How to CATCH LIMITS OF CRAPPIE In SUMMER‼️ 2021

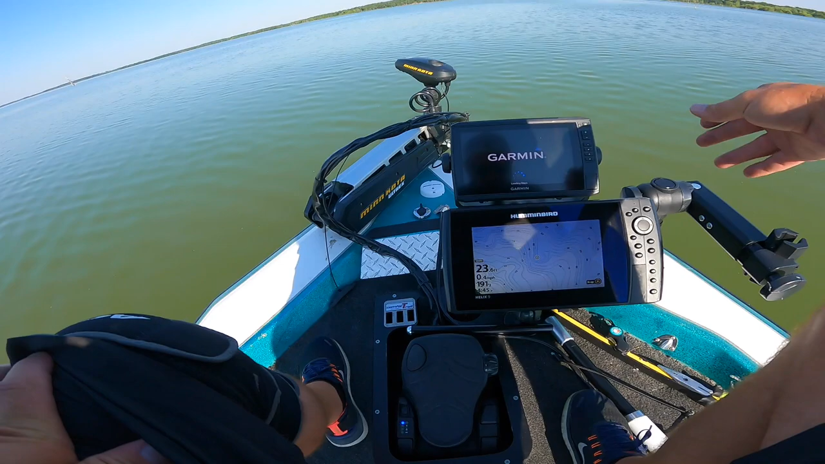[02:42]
all right guys so we're looking for today and the reason that I was willing to go that far from the boat ramp to fish even this late at night is you can't see it because the lake's high we're sitting on a shelf right here if you look at this right here it's this ridge see a line all this blue and all this white there's a drop off right there
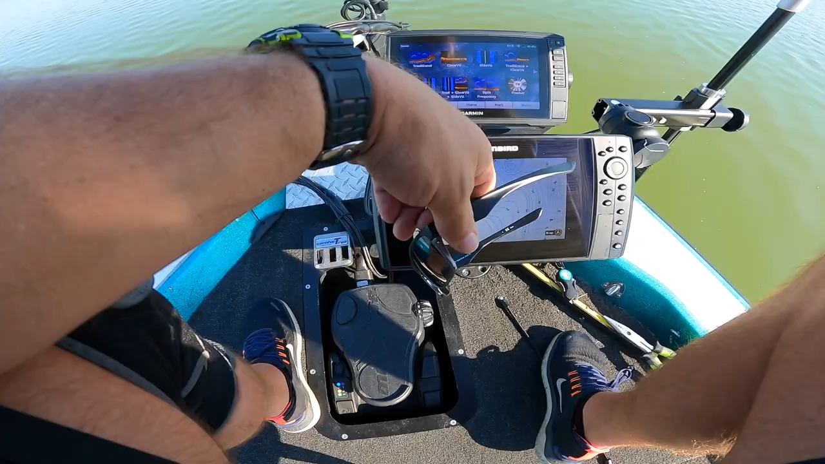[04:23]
back there it is there we go that's fixing to say I can't see nothing all right so we got a ghost tree out there I'm not liking that oh wait no that's an actual tree I was thinking that's a ghost tree and it's a real tree yeah all right you see what I'm talking about all this timber sitting on this ledge